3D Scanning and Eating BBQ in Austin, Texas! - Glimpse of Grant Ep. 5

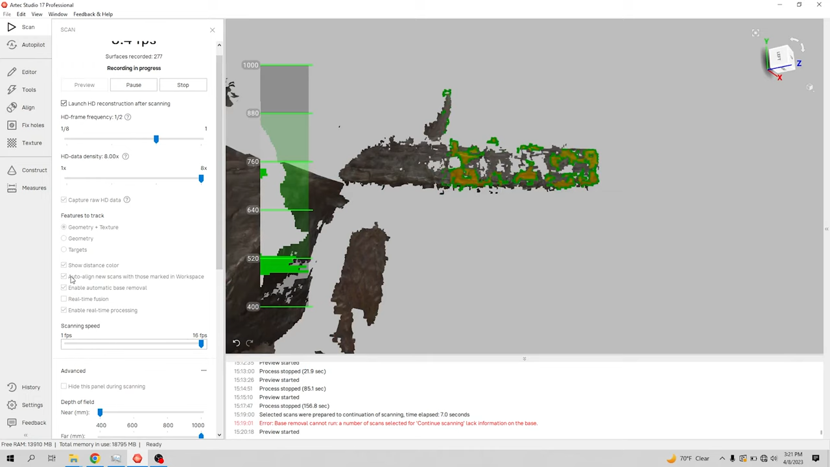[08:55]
I want to run range instead. I think it'll be easier.
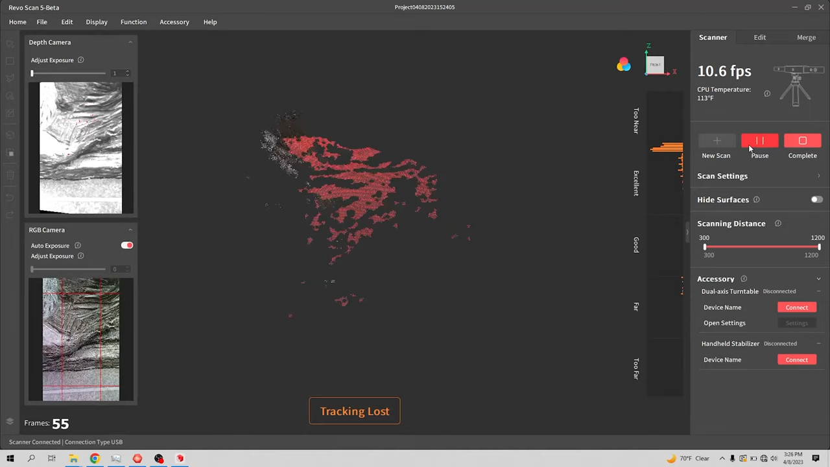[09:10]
Not enough point cloud data captured. Well, that sucks. I thought range is supposed to be good for this kind of stuff. I don't understand why there aren't enough point clouds. Do you not work well outside?